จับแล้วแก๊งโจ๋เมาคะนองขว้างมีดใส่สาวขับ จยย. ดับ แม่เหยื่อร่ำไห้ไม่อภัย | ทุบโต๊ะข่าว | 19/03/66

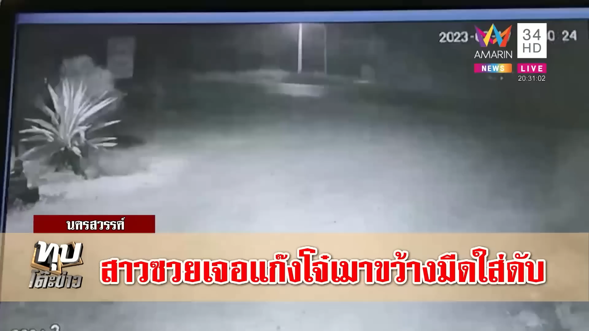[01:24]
ัญที่เห็นภาพเหตุการณ์โมตอร์ไซด์กลุ่มผู้กอเหตุ คุณชมจะเห็นสอนสีแดง วิ่งไป วิ่งมา เห็นไหม